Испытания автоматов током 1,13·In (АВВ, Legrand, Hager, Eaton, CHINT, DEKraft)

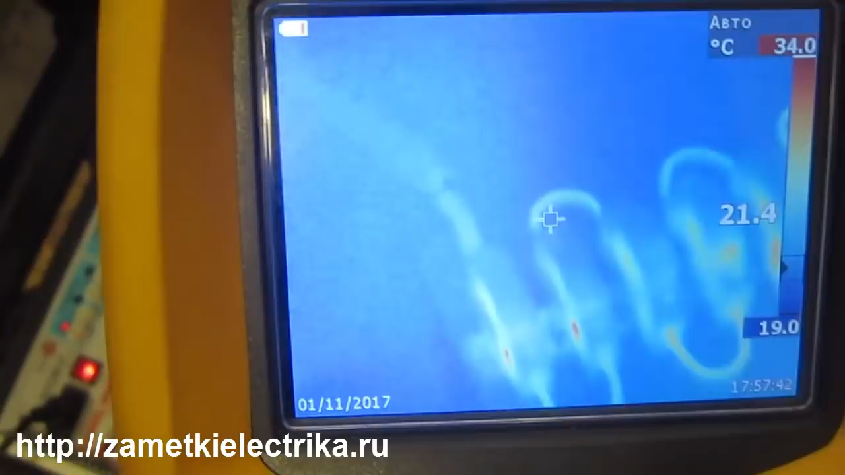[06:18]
On screen: scale top 34.0°C, scale bottom 19.0°C
Температура Наших Автоматов Спустя Две Минуты Только Я
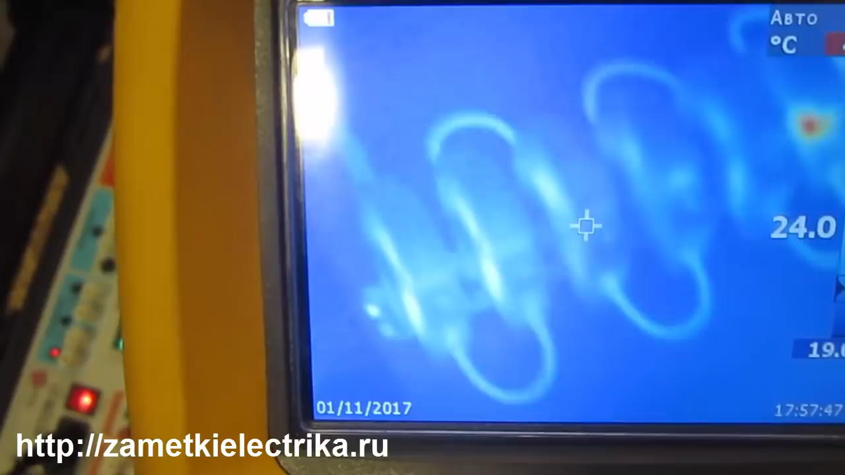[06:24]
включил Вот Сейчас Настроился Как видите Максимальная Температура Составляет
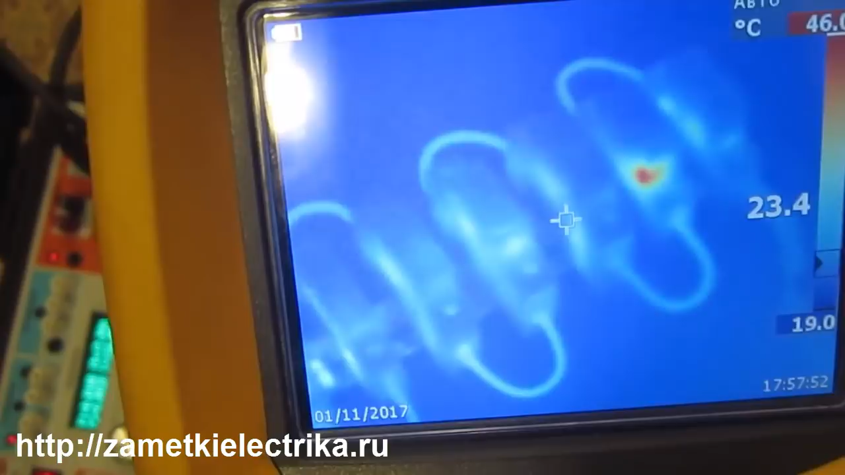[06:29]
On screen: spot 23.4°C, scale bottom 19.0°C
46 Градусов Ну а Так Средним По Автоматам Порядка 30 25 Градусов
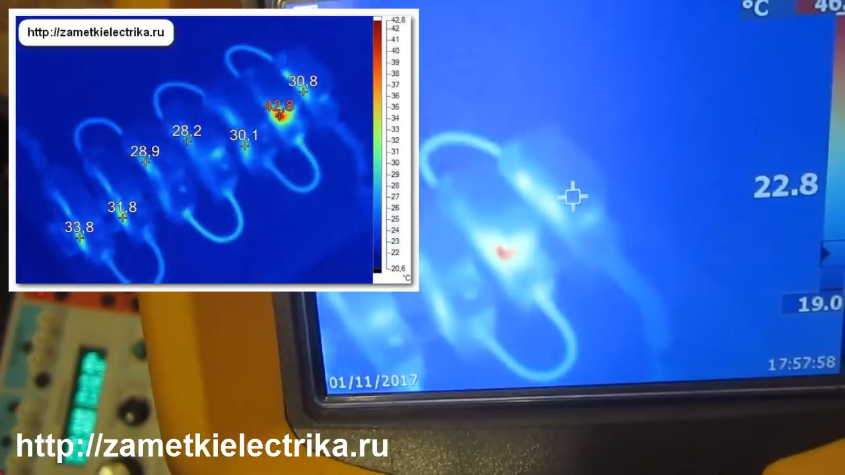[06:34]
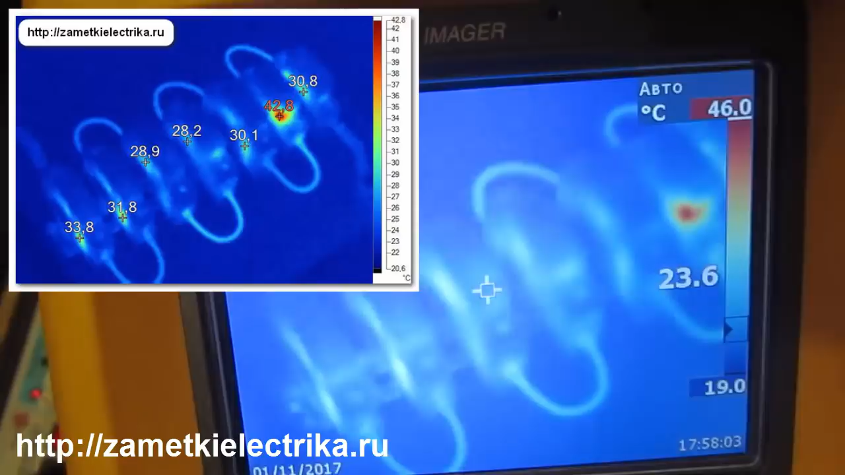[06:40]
On screen: spot 23.6°C
Вот Все Автоматы Потихоньку Начинают Нагреваться Но Как-то Особенно У нас Выделяется Автомат Чинт Прямо
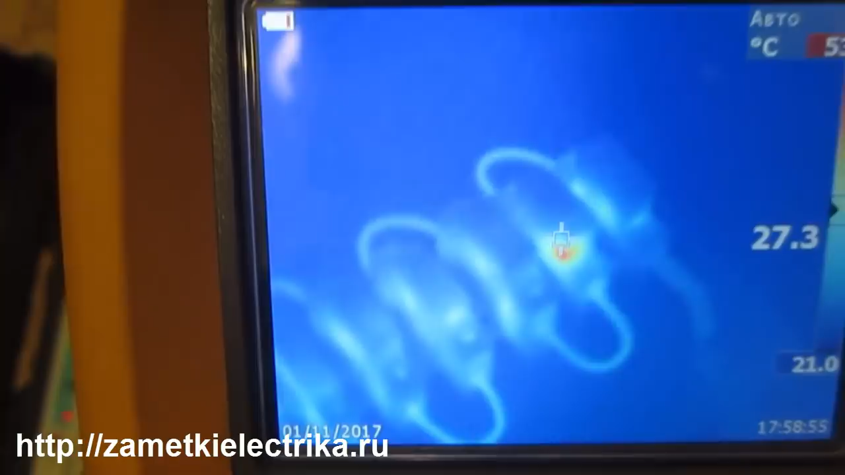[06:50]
On screen: scale bottom 21.0°C
У него Максимальная Температура Где-то Уже Порядка 53 Градусов
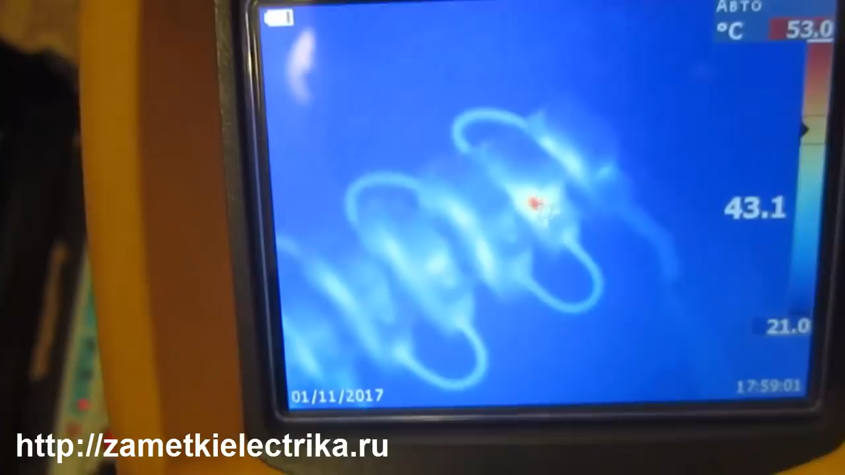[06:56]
On screen: scale top 53.0°C
Ну Посмотрим Что будет Дальше Выводы Делать Рано Еще Но Прошло Где-то 900 Почти К 1000 Секунд
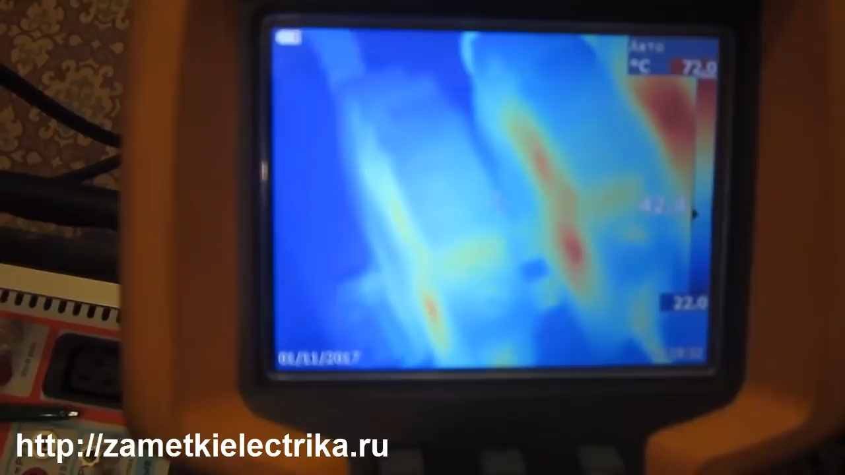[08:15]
On screen: scale bottom 22.0°C
Более Точно С точками Так Второе Би-би У нас 60 Градусов 63 Так Легрант Достаточно Такое Объемное Пятно Красное Но
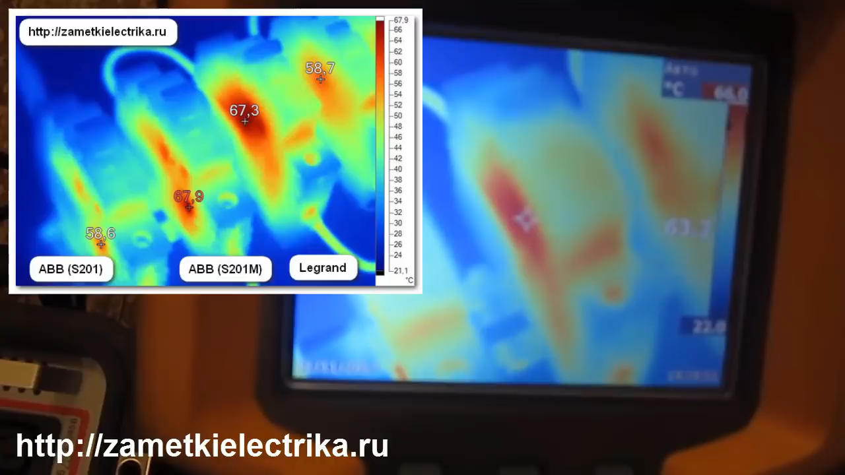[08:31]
Температура 60 60 С копеечками Так Хагер
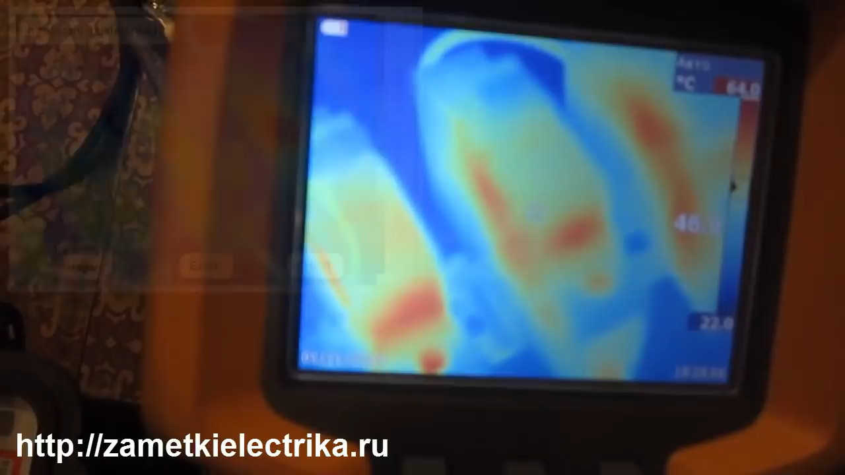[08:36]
Ну Достаточно Такой 50
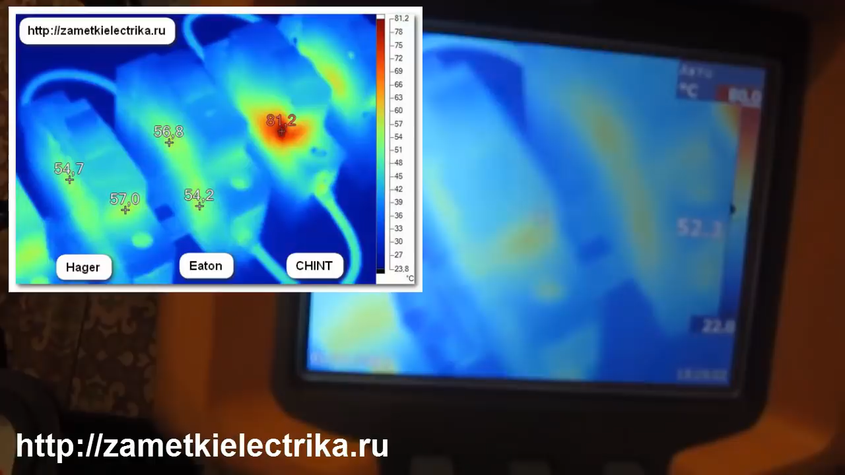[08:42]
Там 6 Что ли Градусов Итан Здесь Общение У него Не вижу Нагрева Так Вот Градусов 50 Наверное По курсору Так Вот Наш ЧНТ
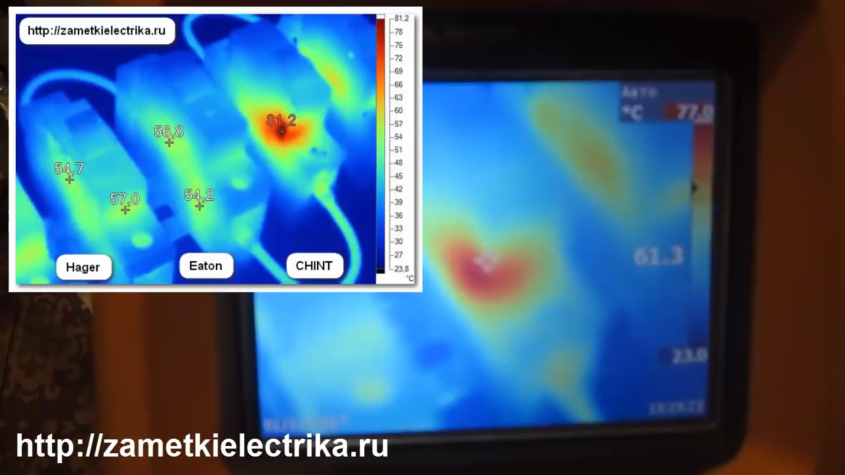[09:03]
У него Температура Уже 77 Градусов А может Даже Больше С другой Стороны Потом Посмотрим Так И последнее Это у нас
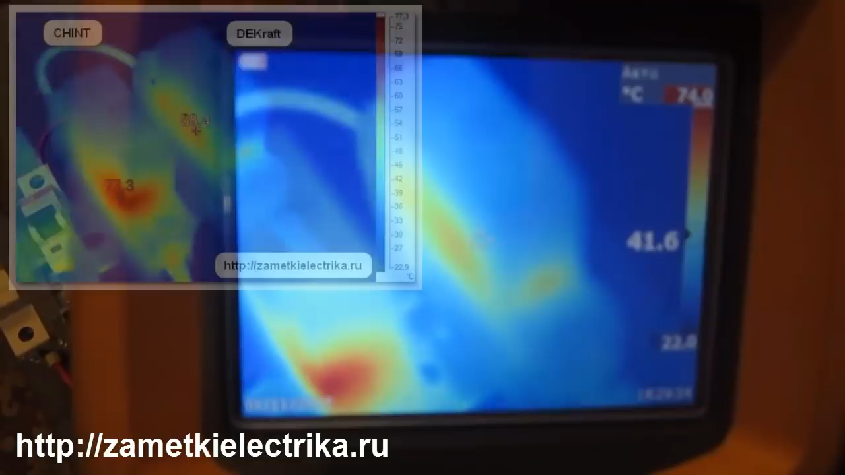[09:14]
On screen: spot 41.6°C
Декрафт 50 60 Градусов Примерно Вот С другой
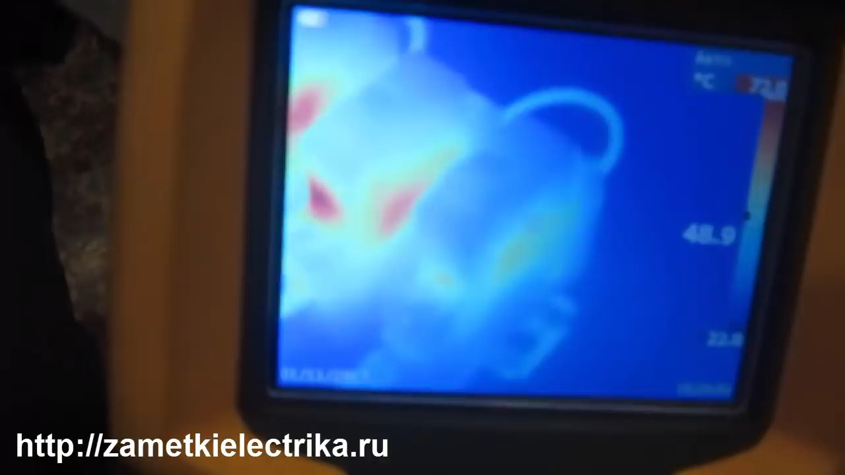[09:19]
Стороны Что у нас Декрафт Так 50 60 Градусов Так Наш ЧНТ
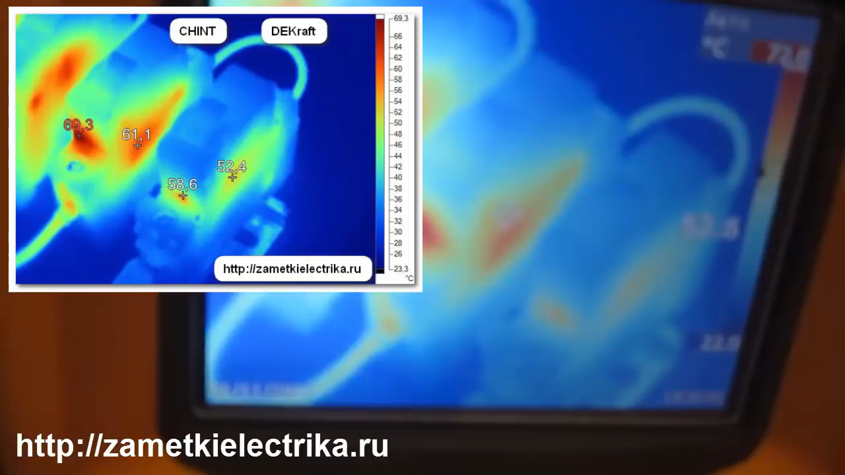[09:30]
60 70 Градусов Так
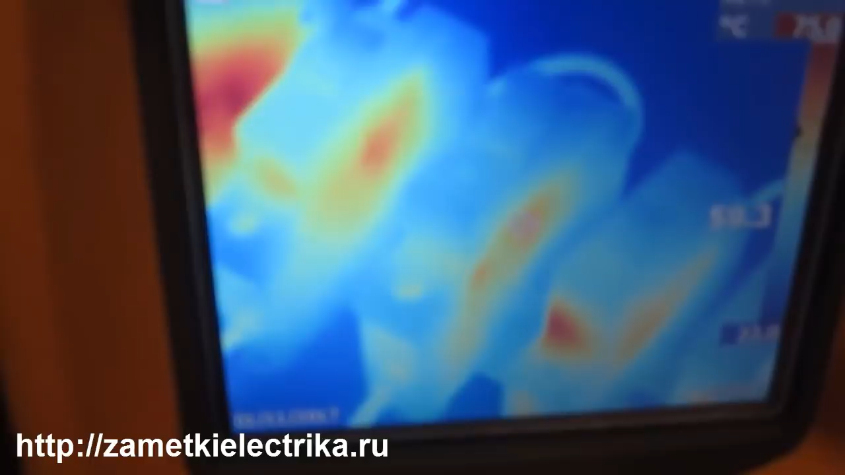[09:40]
Итан 50 60 Градусов Хагер То же Самое
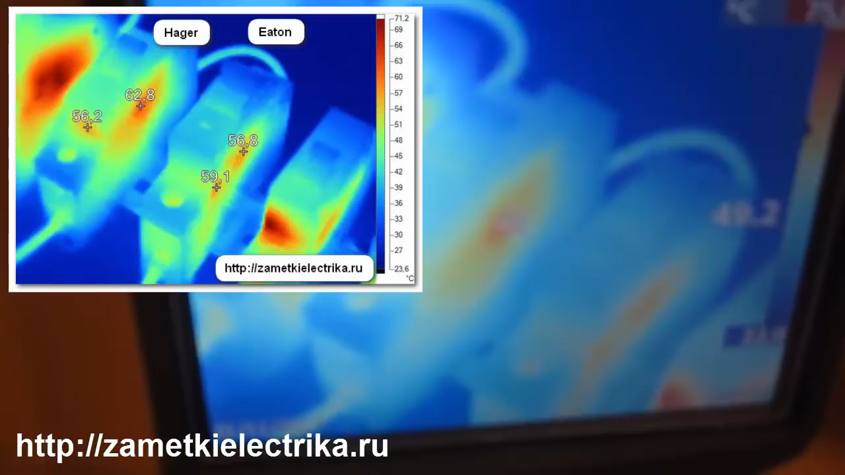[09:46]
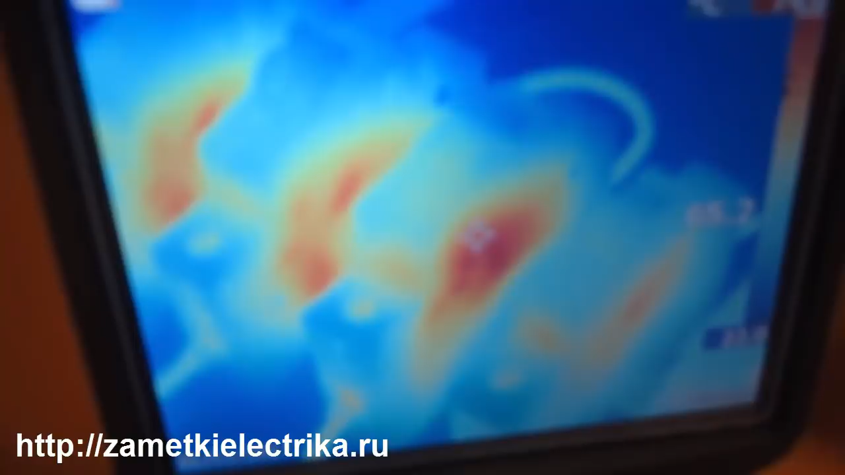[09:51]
Легрант 65 Даже 70 Местами Так Это у нас Что Ибби